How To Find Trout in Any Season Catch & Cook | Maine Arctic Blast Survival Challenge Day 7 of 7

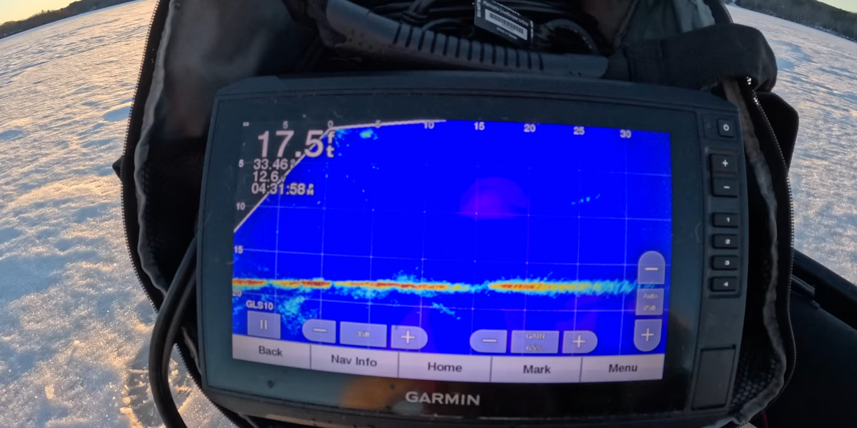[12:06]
On screen: depth 17.5 ft
All right, looking all around. I'm not really seeing anything. Let's move on.
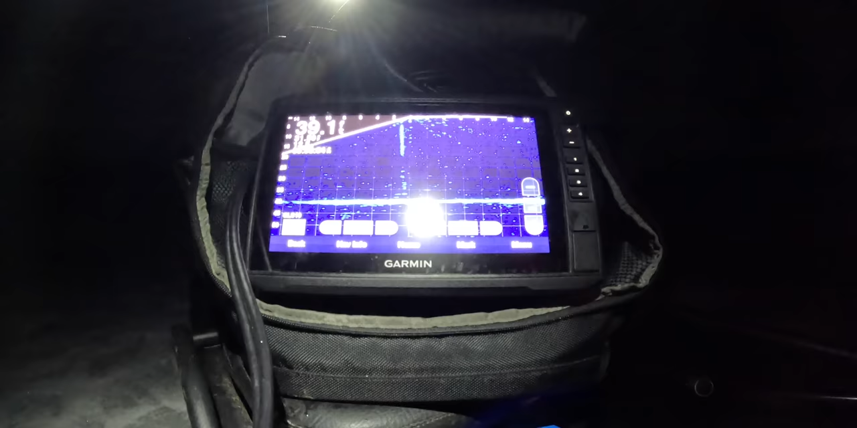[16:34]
I'm trying to get this thing to point in the right direction so I can see my jig. I got hit hard and missed it.
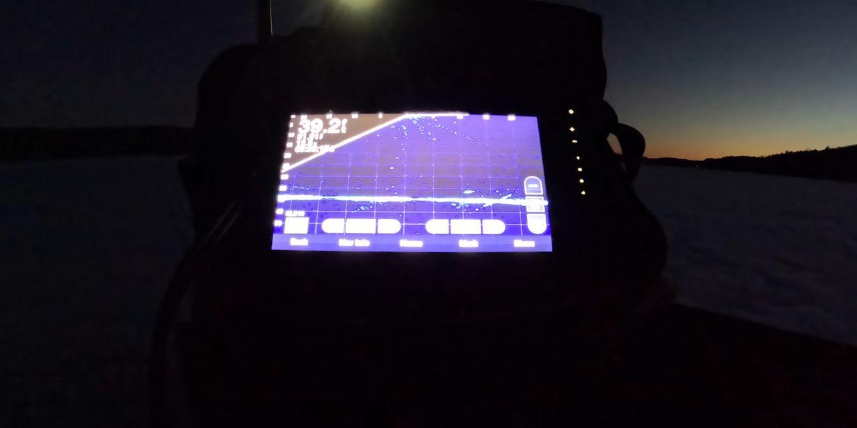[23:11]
There were some suspended fish, which makes me think of crappy.
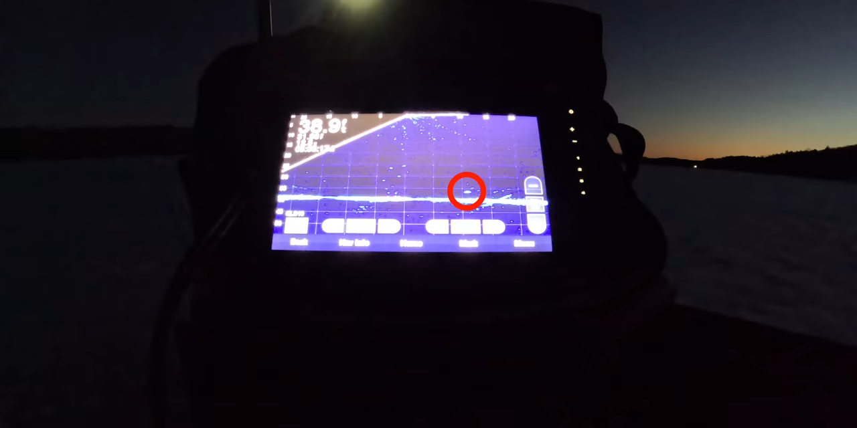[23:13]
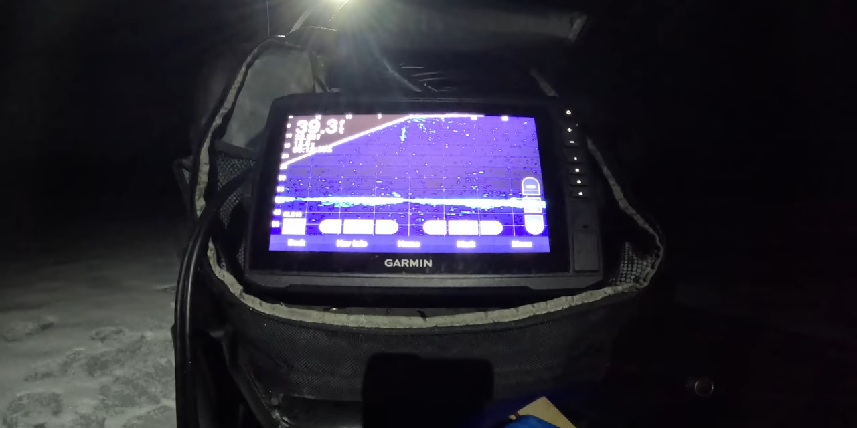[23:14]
And there were some down low but slightly bigger fish, which makes me think of bass.
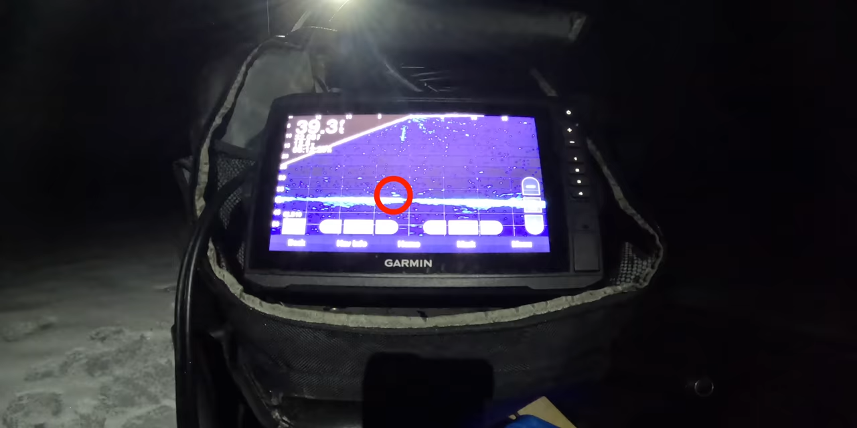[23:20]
And there was a couple really, really low, which makes me think of chain pickerel. But I wouldn't, I'd be surprised about catching a chain pickerel.